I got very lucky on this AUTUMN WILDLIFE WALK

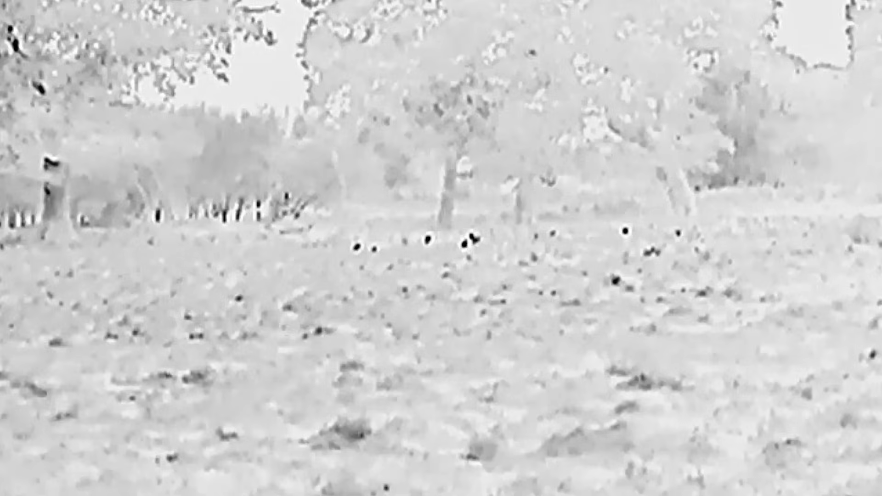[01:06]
Here's the view with the naked eye and here is the view through the thermal binocular.
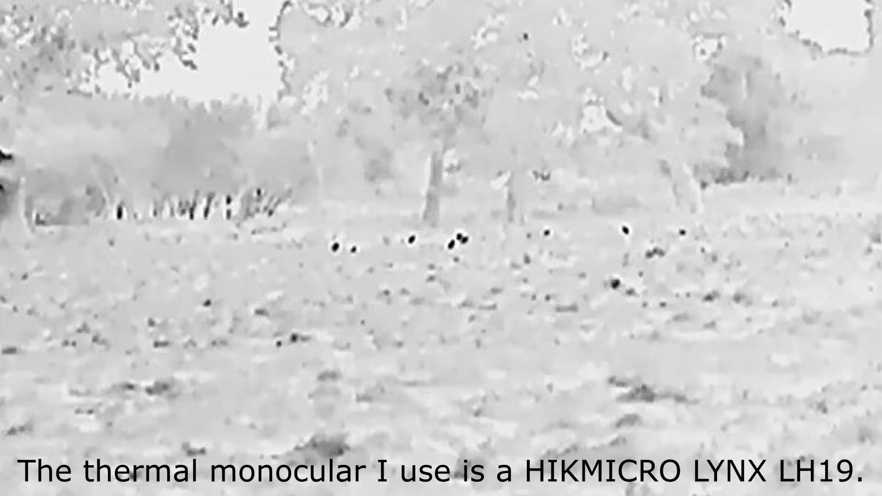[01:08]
I still haven't mastered focus in it yet,
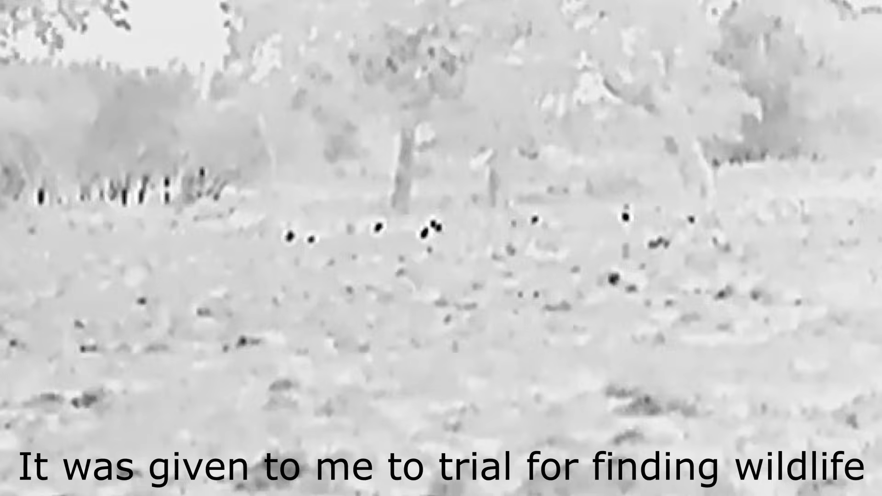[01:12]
but these darker spots are the heat signatures of animals.
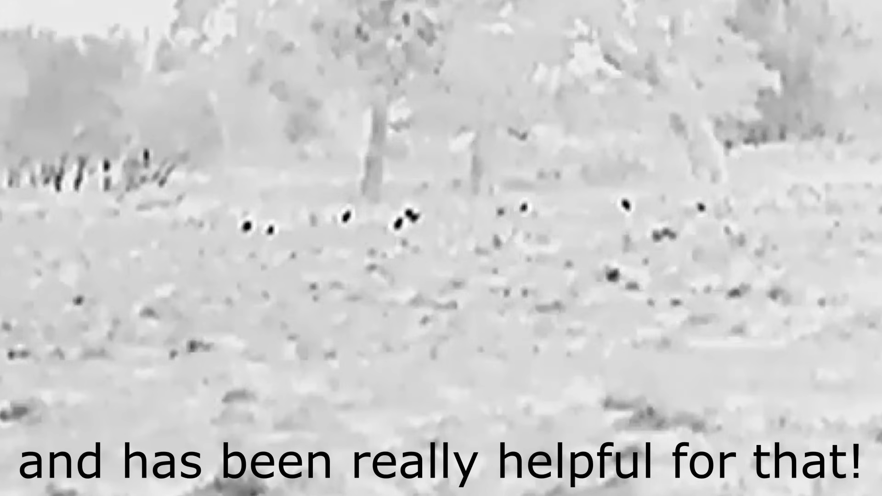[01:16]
And here is a closer look from a slightly different angle.
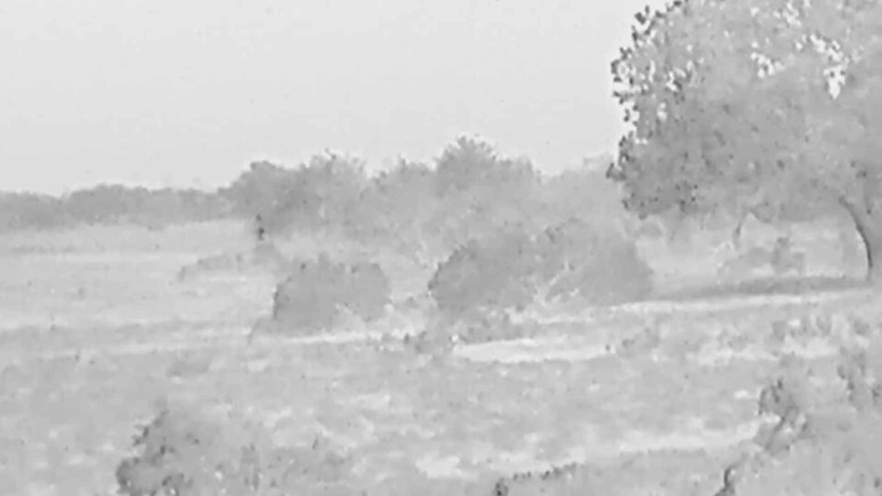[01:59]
Whilst checking the area for other heat signatures, I noticed something much larger coming out of the distant vegetation.
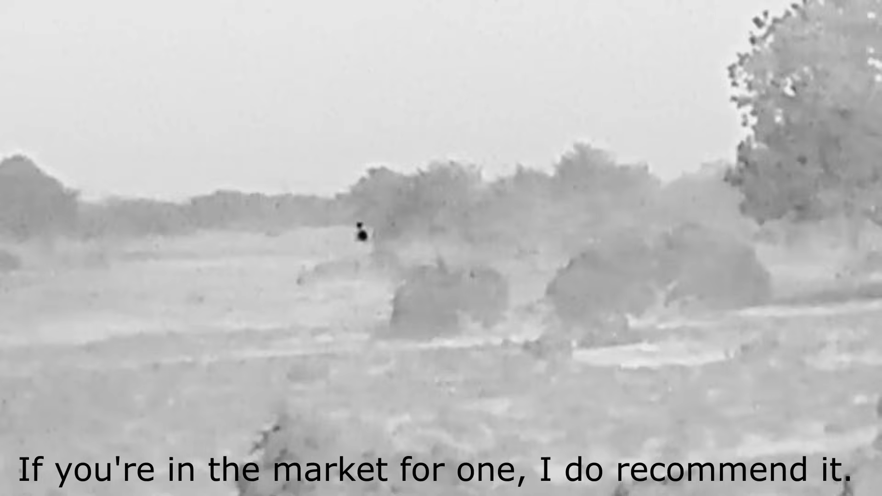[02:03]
It was a red deer stag.